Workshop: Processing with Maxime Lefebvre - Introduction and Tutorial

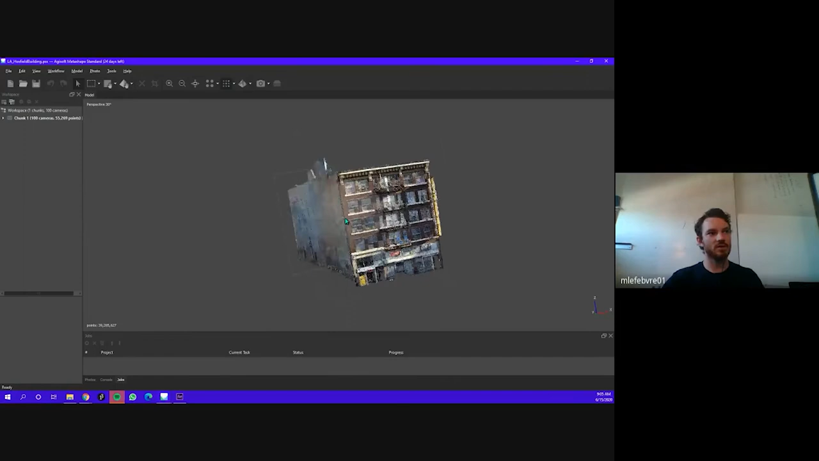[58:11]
much much heavier um model but i mean if you want to experiment with it using facade scanning go ahead uh you know it's it's we'll be interested in seeing the results and this is on uh this is in la i think it's main street
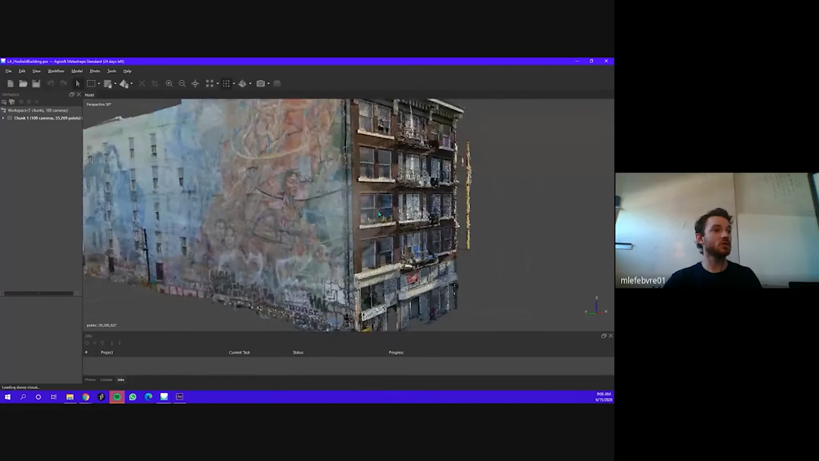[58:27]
or hill i'm not too sure i only get two sides of the building because there's
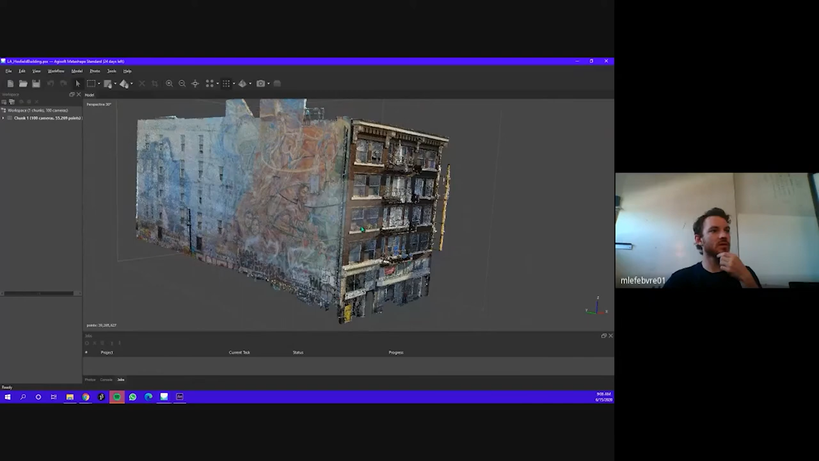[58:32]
another building here i can get the facade um right you can see that building is a little bit more difficult to scan you see documents aren't so precise you
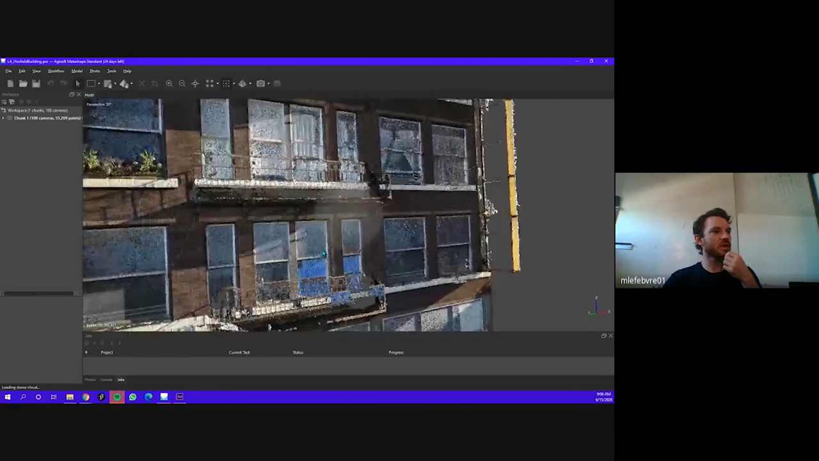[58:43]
know windows reflective materials you can't you can't see you can't see the top here of
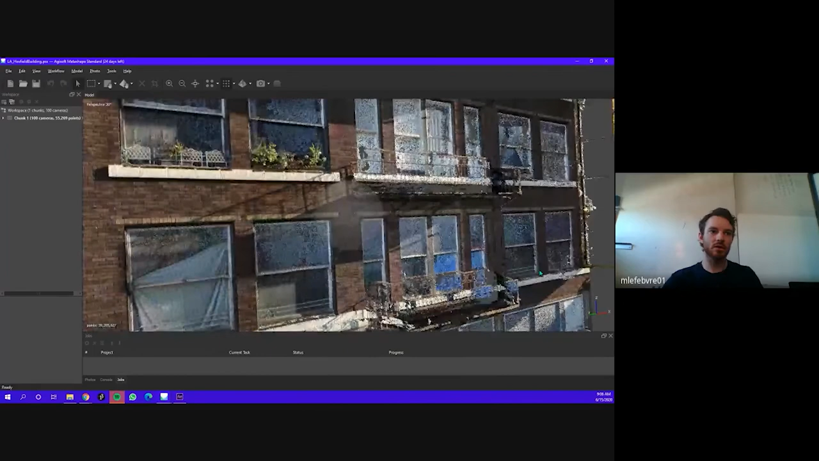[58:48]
the sign um um but still pretty high
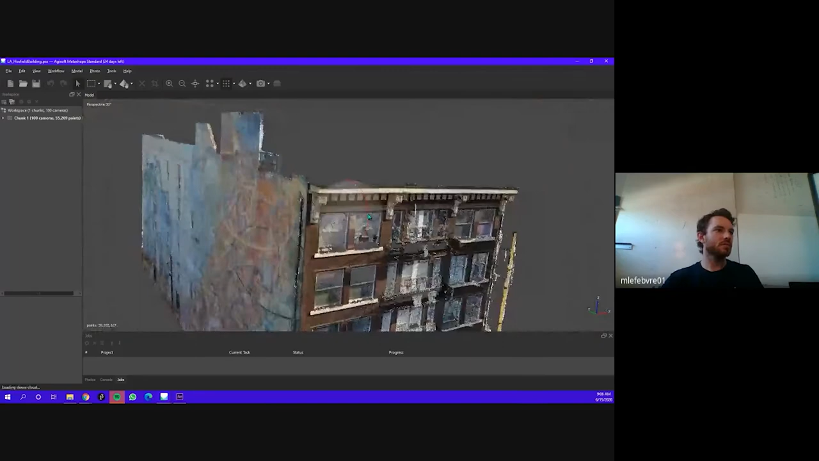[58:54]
resolution and pretty good so that's the point cloud and the model here textured
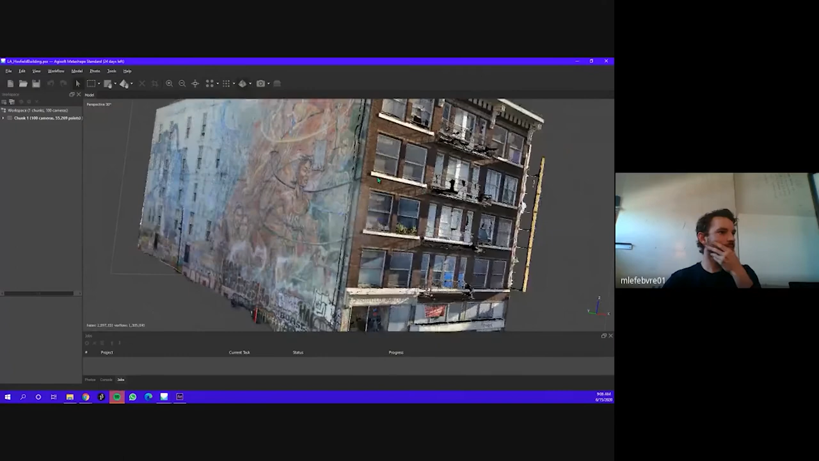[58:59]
models here you can see the brick is really nice but the mural here is not